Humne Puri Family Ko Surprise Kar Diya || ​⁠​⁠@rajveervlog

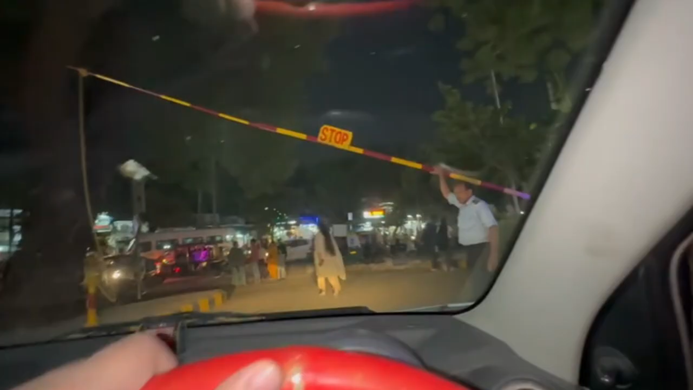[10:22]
चलो और गाइस ये एंट्री पे पहुंच गए हैं, यहाँ पर खड़े हैं सारे, हम मिल रहे हैं सब, टाटा बाय बाय कर रहे हैं, बाय।